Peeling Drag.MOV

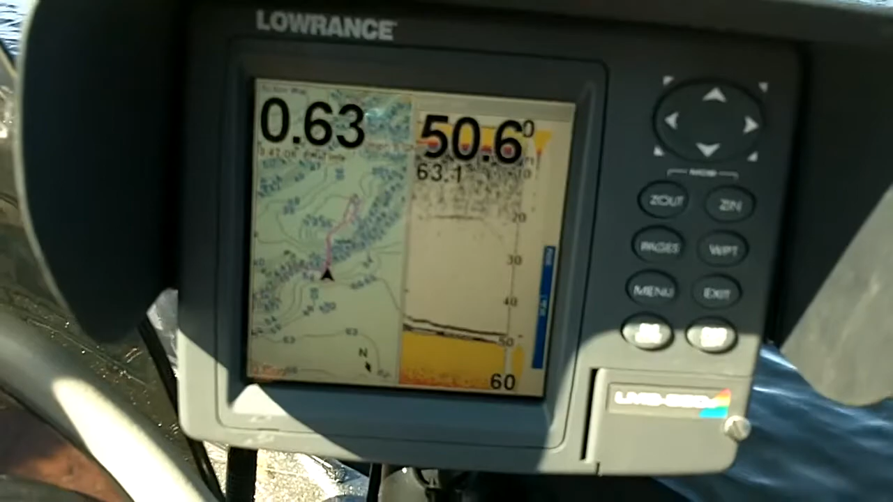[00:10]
50 feet. He is fooling me. So, if I'm lucky, I'll see him.